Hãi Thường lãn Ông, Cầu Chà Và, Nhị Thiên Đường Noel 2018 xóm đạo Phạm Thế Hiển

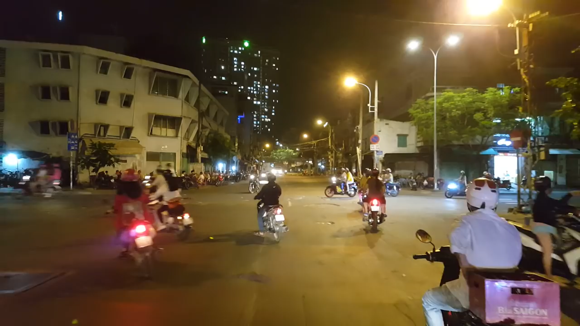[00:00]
Rồi quay con trái đi. Trải cắt bên là đường Thọc Lạc thôi quý vị.
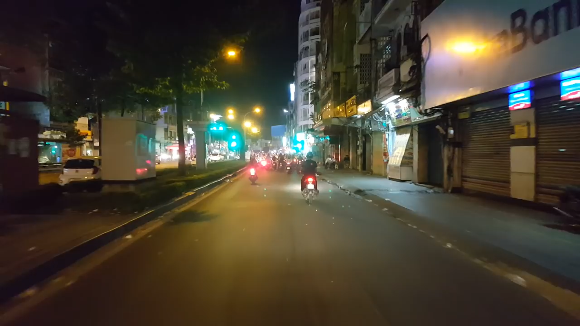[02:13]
Giờ này không biết là bán đồ sầm uất không. Gần 10 giờ, chín mấy gần 10 giờ rồi. Đối diện với quý vị xa xa đó là bưu điện quận 5. Chợ lớn ngày xưa, khu đất của chợ lớn ngày xưa. Còn đây là con đường Châu Văn Liêm.
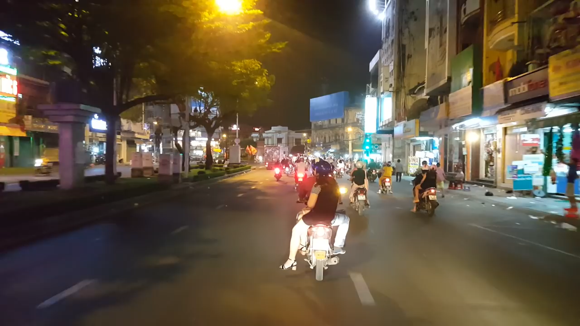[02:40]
Ngày xưa nó không có đường đâu, nó là một con kênh. Rồi chúng ta sẽ quẹo phải nha, đi dọc đường Hải Thượng Lan Ông, quẹo phải đi Lý Hiền ơi. Yeah.
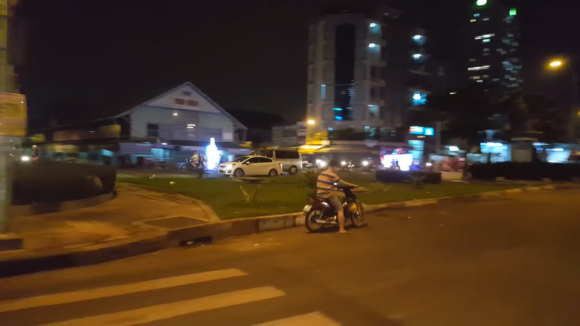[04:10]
Ở bên đây chợ Kim Biên hả quý vị? Đèn xanh lấp lóe.
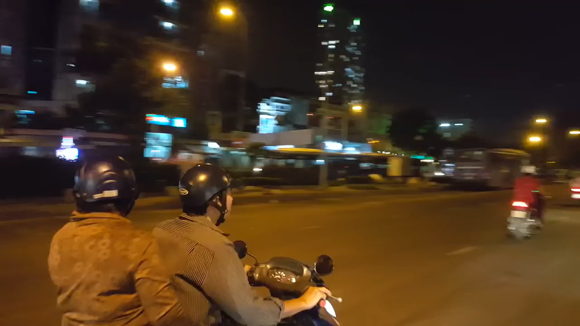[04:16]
Chắc là chúng ta gặp tới cái đó chúng ta quẹo qua được rồi Lý Hiền. Không không, ở trên nữa, ở trên xíu nữa. Đây bến xe buýt à? Không biết bến không mà thấy xe buýt đậu. Rồi, quẹo qua nào. Đúng không?
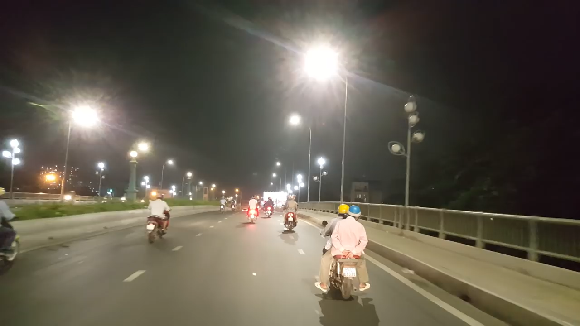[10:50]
Xong rồi có một cái nhánh mình sẽ rẽ ra Lý Hiền, nhớ không? Năm ngoái là mình có đi rồi. Có một cái nhánh mình sẽ rẽ đây, đây, đây.
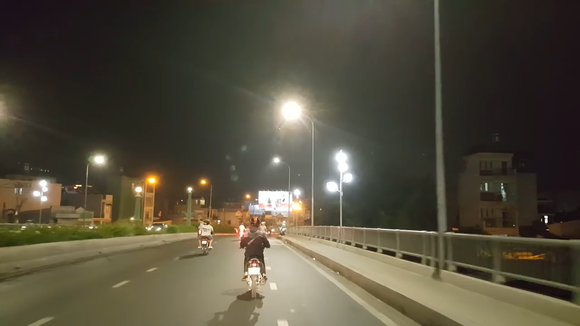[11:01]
Rồi, rồi rẽ phải, mình sẽ đi vô khu vực Xóm Đạo đây. Đây là đường Phạm Thế Hiển.
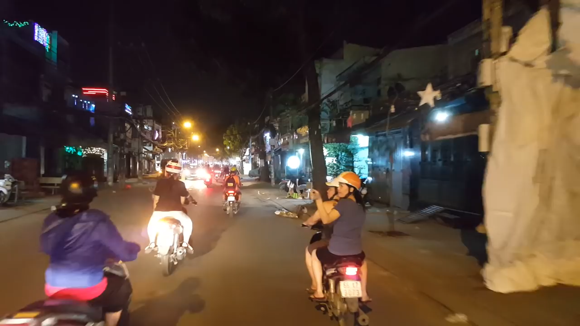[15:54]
Tầm ngày 14 là khu vực xóm đạo ở bên đường Phạm Thế Hiển ở khu vực quận 8. Là hiện tại là đang trang trí được tới đây đây ha. Wow, ngày năm nay là chơi cây tuyết ở ngoài đường luôn. Rồi, ý tưởng của ngay những dãy nhà đây là cây tuyết ha.
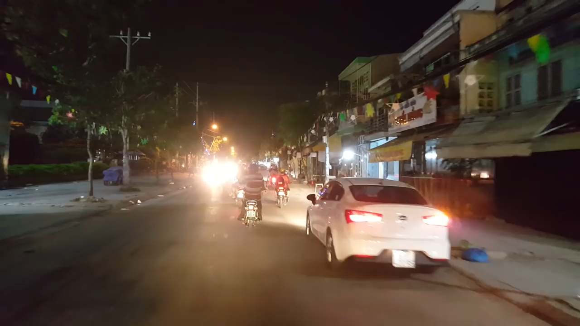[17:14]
Mình phải đi cái tầm khoảng 6-7 giờ á. Lúc đó bắt đầu nở đèn lên. Có lẽ là vậy. Cũng không biết nữa tại vì nó chưa xong mà. Nhà thờ, giữa nhà thờ luôn có. Đâu đi bên đây nè Lý Hiền. Đi bên phải nè. Đi bên phải nè.